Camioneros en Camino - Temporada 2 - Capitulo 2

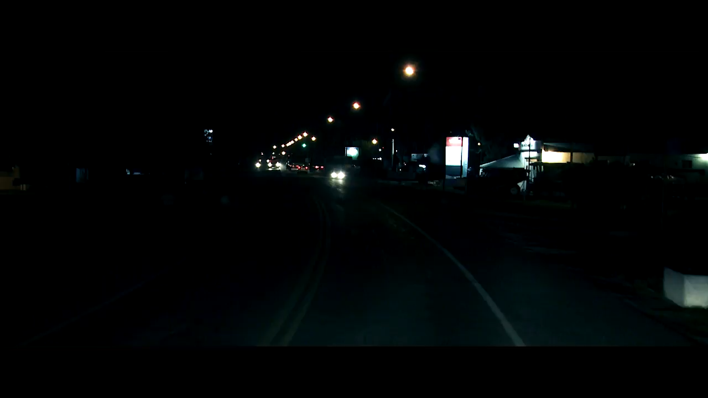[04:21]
Las mismas luces de los pueblos que uno va pasando te motivan, te inspiran.